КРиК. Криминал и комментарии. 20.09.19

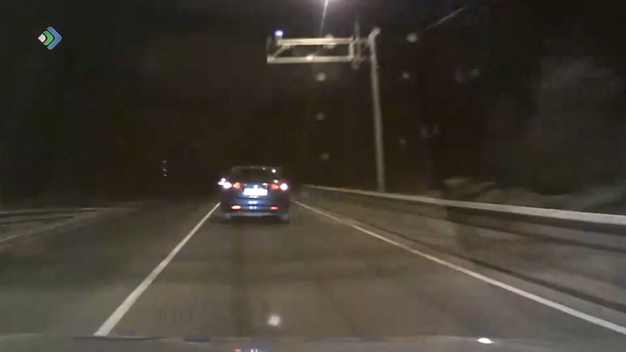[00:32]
В Сыктывкаре нетрезвый водитель устроил настоящие гонки с сотрудниками ДПС Сама себе защитник.
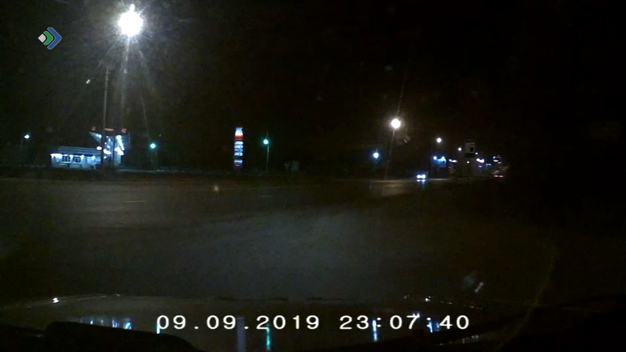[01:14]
9 сентября в 11 вечера на экране Сыктывкара сотрудники ГИБДД заметили легковушку, виляющую стороны в сторону Патрульный экипаж попытался остановить водителя для проверки документов, но тот не подчинился В районе местечка Дуручасток к погоне подключился второй экипаж
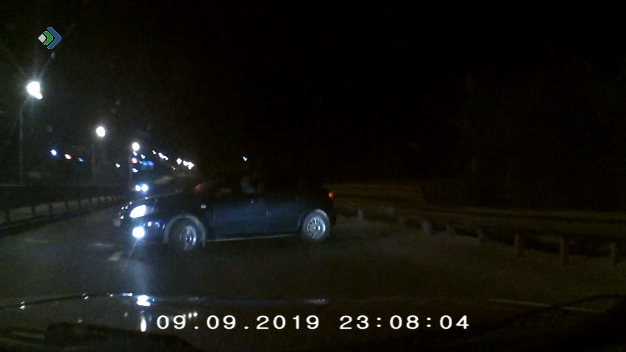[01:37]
«Шевроле» со скоростью 160 км в час направилась в сторону Эжвы При этом не раз пересекала сплошную линию и
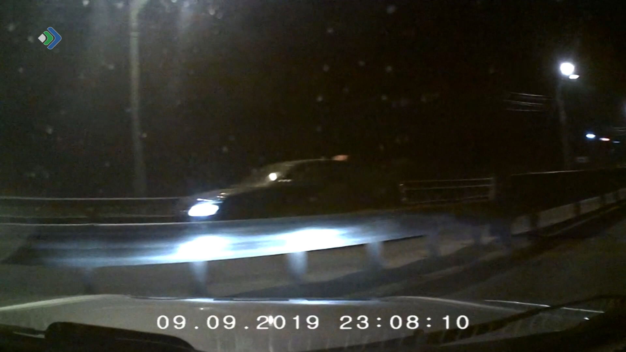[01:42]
двигалась по встречной полосе Заставляя других участников движения прижиматься к обочине
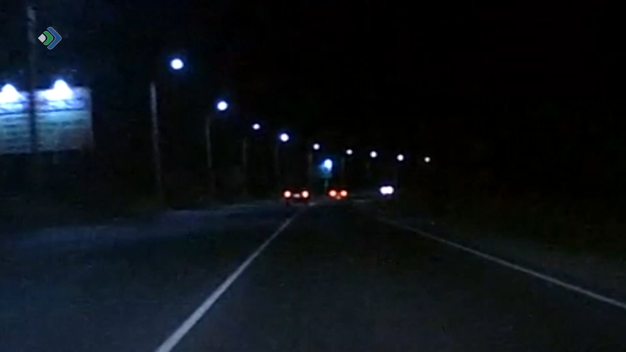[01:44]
Далее водитель вовсе потерял управление и автомобиль пошел за нос
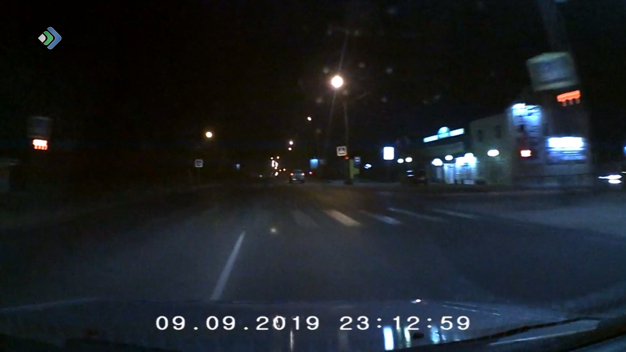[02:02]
Несмотря на скорость и тряску, инспектору все же удалось попасть в заднее колесо машины Но даже на спущенной резине лихач продолжал движение Пока на 45-м километре
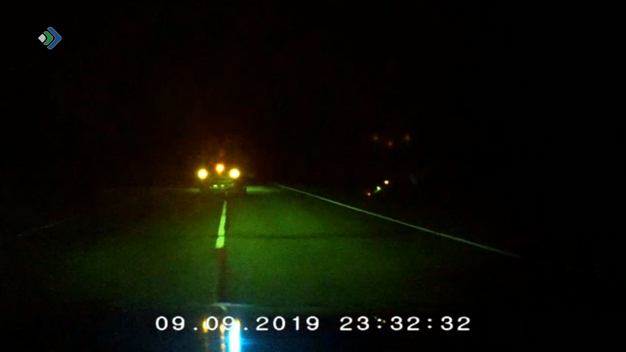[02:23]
трассы Сыктывкар-Ухта не потерял управление и не съехал в Кювет Беглеца задержали,